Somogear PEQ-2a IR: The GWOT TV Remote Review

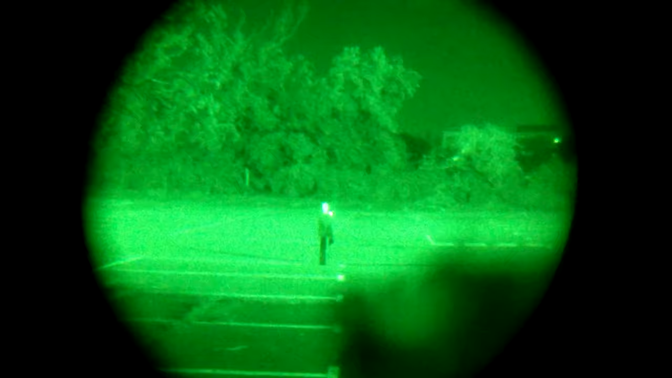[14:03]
Now, let's go high power IR mode. Now you can see the focused IR beam, a little bit brighter than before. And then if we rotate, you can see, yeah. And that's the widest flood that we have on this unit.
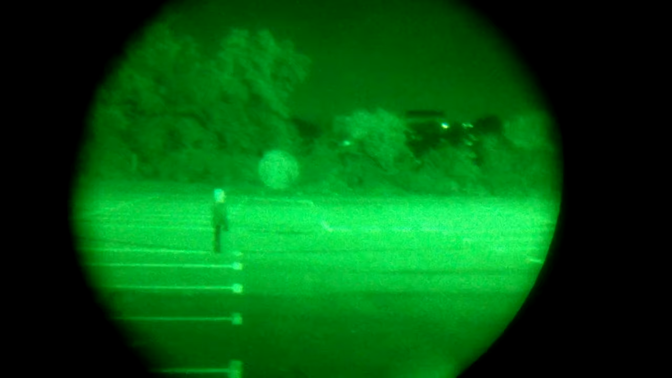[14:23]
And it's kicking out a lot more IR light. That's pretty good. And then up close, that's fully encapsulating the target at this distance, really blinding it right there. So with the ambient light that we got around here this evening, that's actually a pretty decent amount of light we're hitting at it. So if you go back to low power mode, you can see it dim off there. You can barely see it.
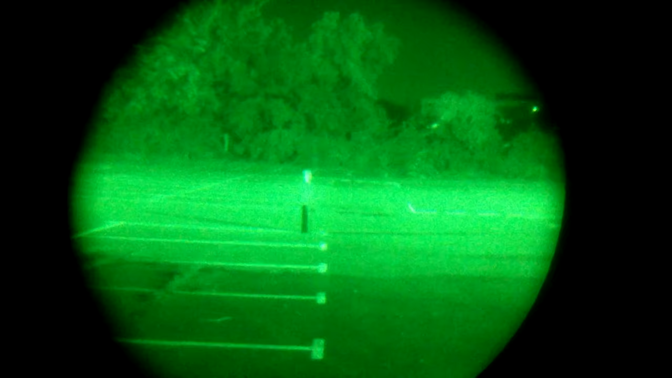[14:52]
Yeah, see, it is working, but let's take it on high power mode.
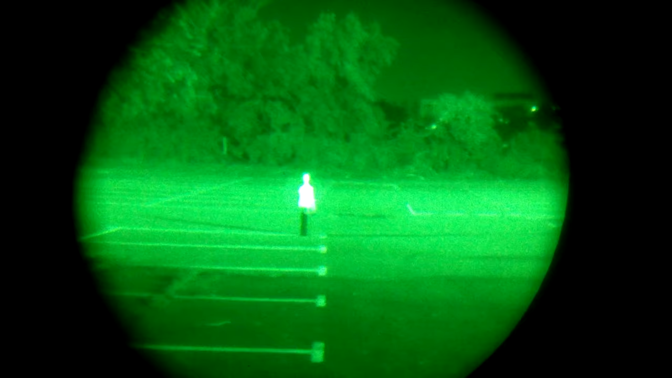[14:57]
And is really punching through the darkness and hitting that mannequin
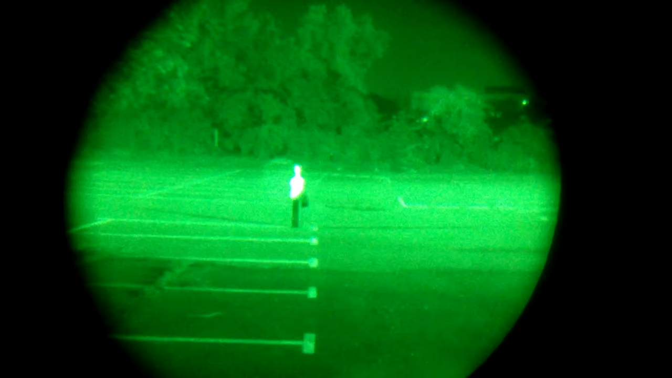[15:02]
a lot better than the low power IR illuminator mode.
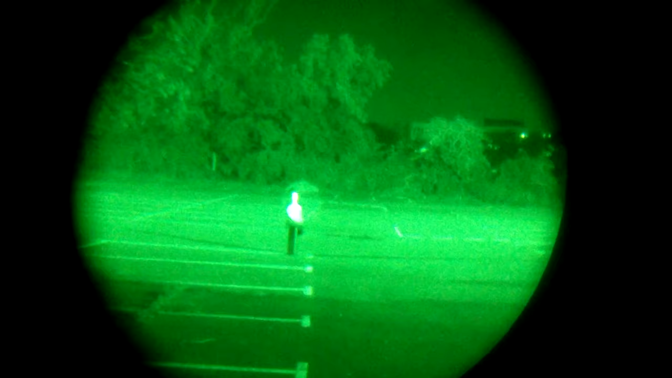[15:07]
So if we go back to distance,
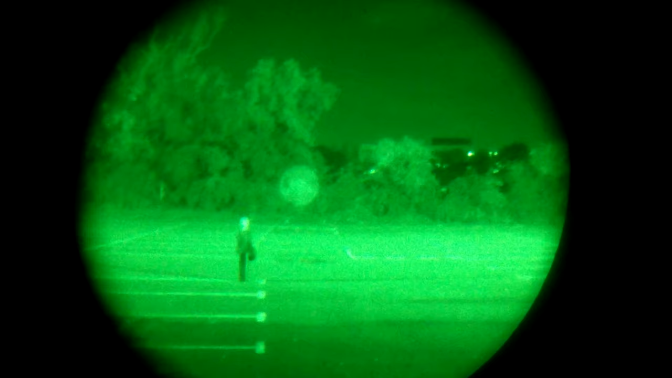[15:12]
yep, that white IR light is not making it 150 meters,
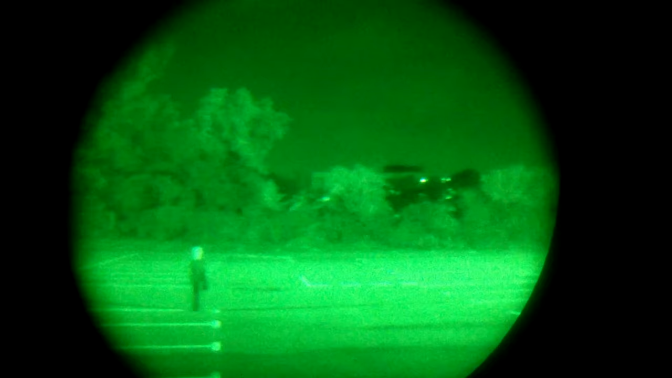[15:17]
but that's okay because we can just rotate that and we can hit the trees all the way over there.
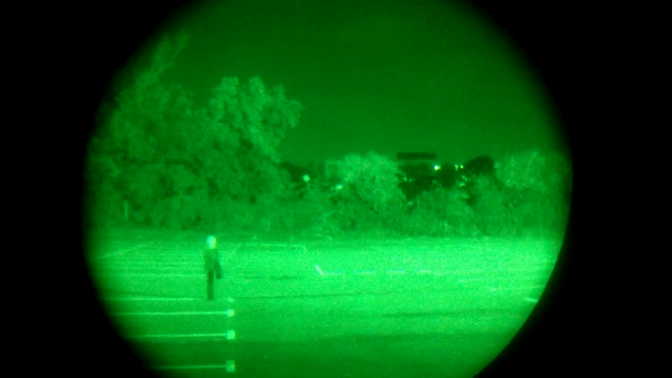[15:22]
You can just about see the beam. Illuminator, high power mode, hitting 150 meters.
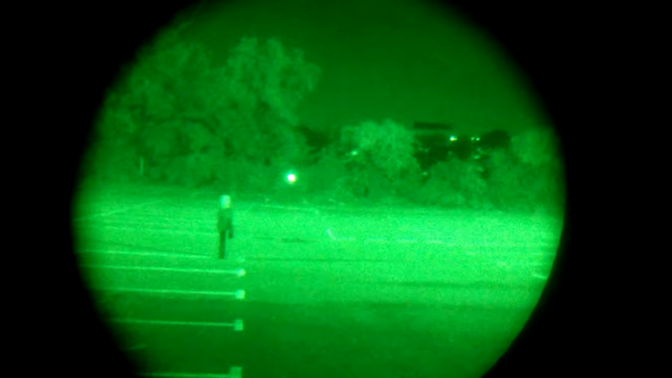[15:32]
Not bad at all. Final quick rundown of the fire modes we got. Low power IR laser,
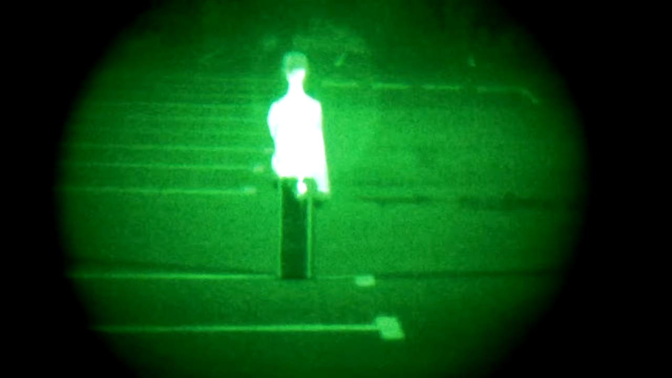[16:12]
and then dual high power mode.
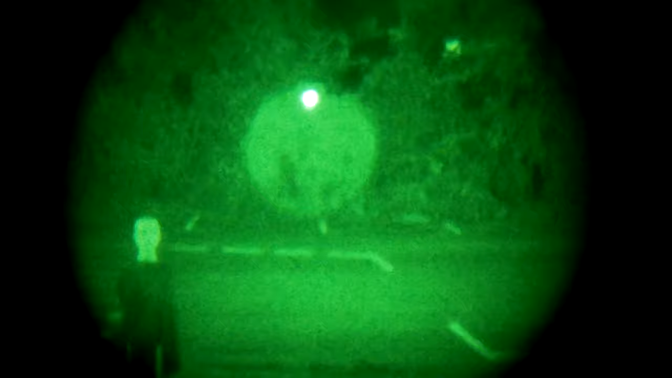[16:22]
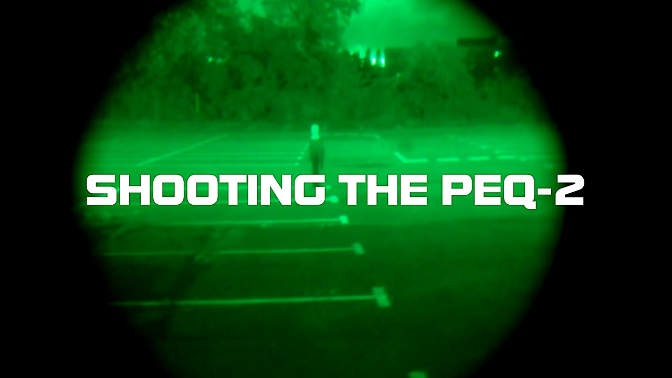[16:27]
Let's see what it looks like when we actually shoot the thing. So double click for constant on and aim for the torso,
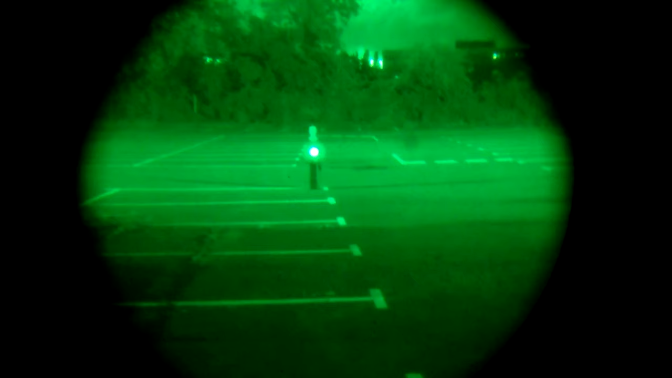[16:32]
and okay, laser switched itself off. That's not good. Try that again. All right. Yeah. That's not good.
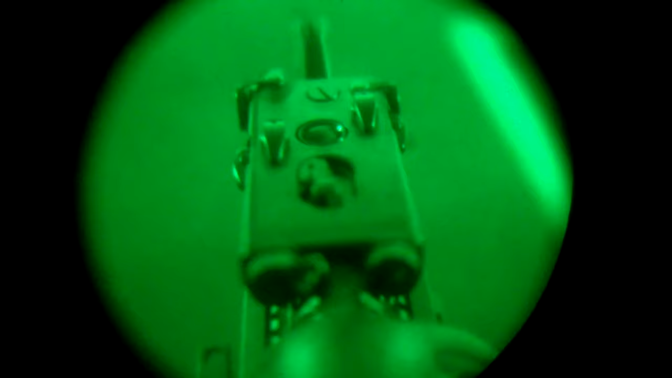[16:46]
Switches itself off and it's firing.
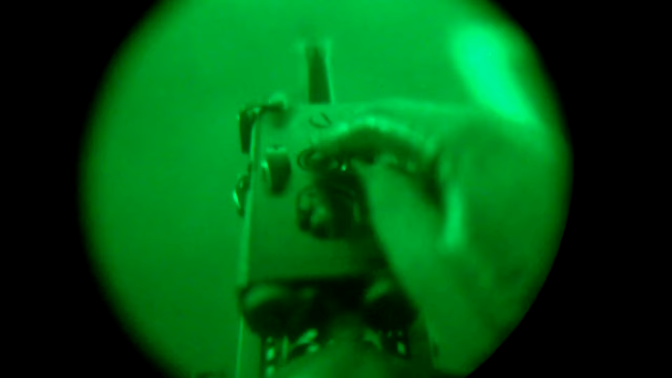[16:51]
So that may be an issue with the spring tension on the batteries, like what I saw on the old GMP PEQ-15.
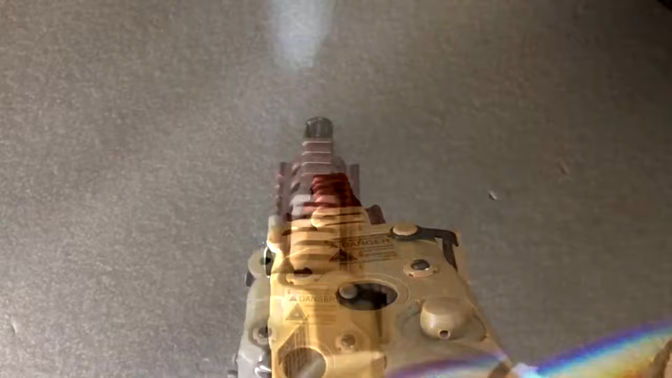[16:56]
Yeah, that's not good.
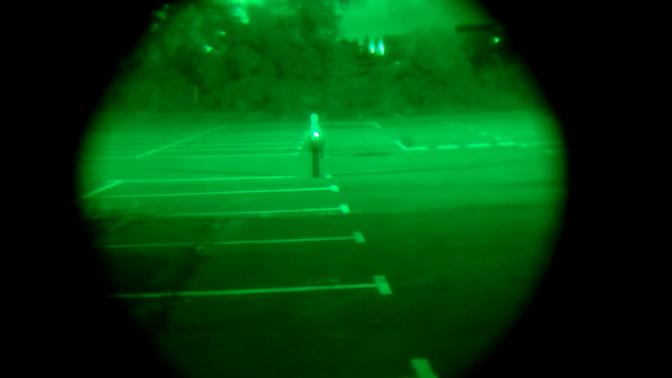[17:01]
Yeah, I mean, laser is almost pretty much on there, but that's weird. Good for a head. Okay, now that's me just holding in the button, but if I go constant on and fire,
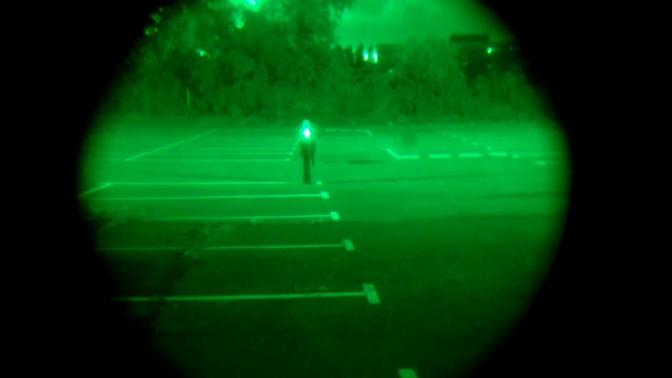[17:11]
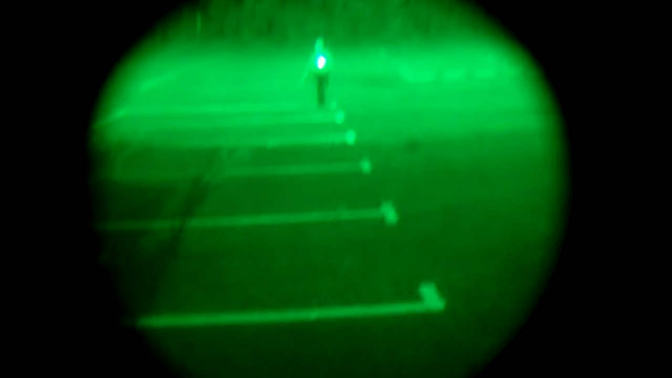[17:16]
staying on. It's a weird one. Okay, now we push the target back to 50 meters. Just about to see it right there in the center of the frame. So I've got my clip-on 3 power magnifier,
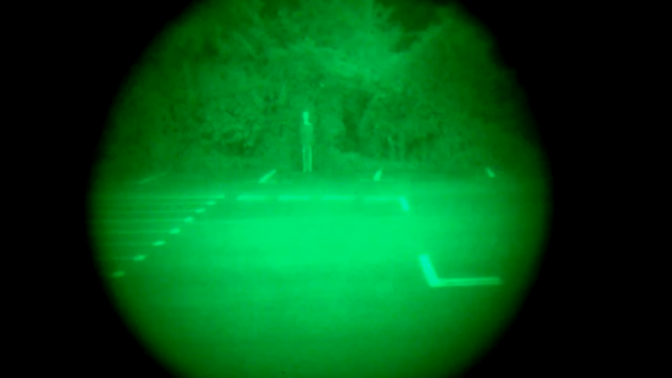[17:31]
so it's doing its best to get a better look at it at this distance. Nope. Again, laser still switching itself off.